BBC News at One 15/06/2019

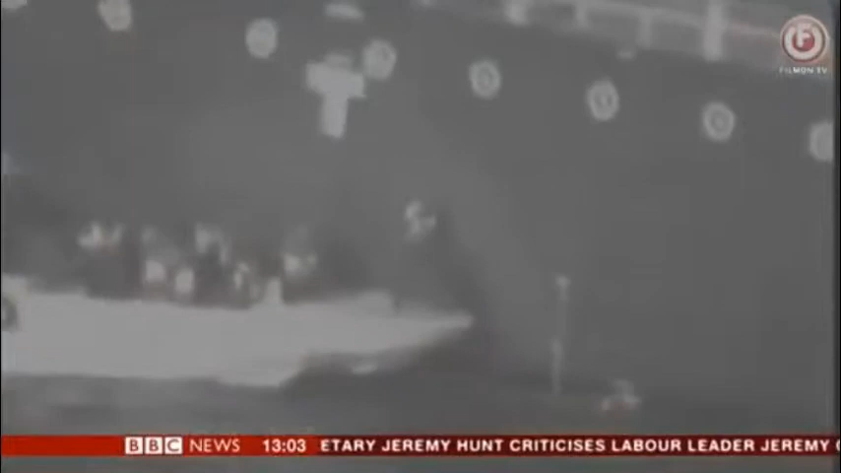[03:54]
The US military released video footage yesterday,
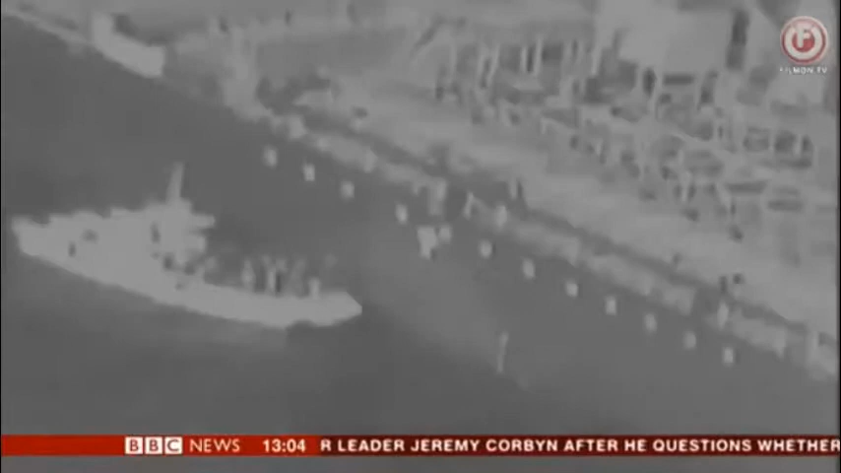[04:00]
which it said proved Iran was behind Thursday's attacks on two oil tankers, something Iran has categorically denied.